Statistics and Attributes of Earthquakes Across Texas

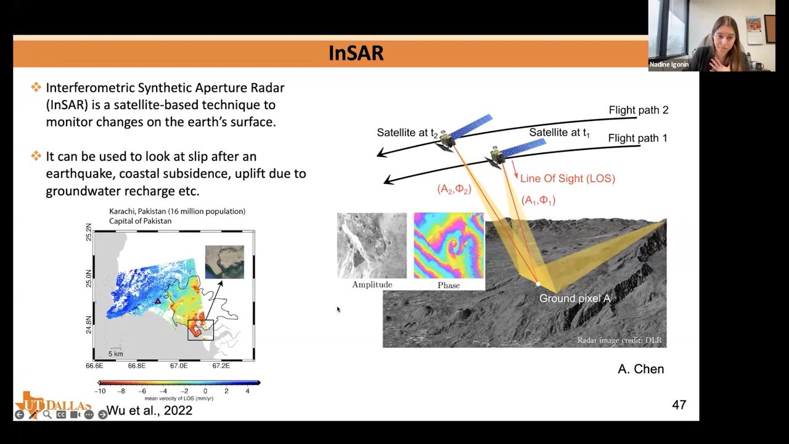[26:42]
So basically you get maps where you have zones of uplift and then you have zones of subsidence and those can be due to different, um, different causes, but in our case it will be, um, mainly, uh, well, we'll see in a minute, mainly, uh, due to, uh, movement on faults. And so, um, there's, so Peter Hennings published a really great paper on, uh,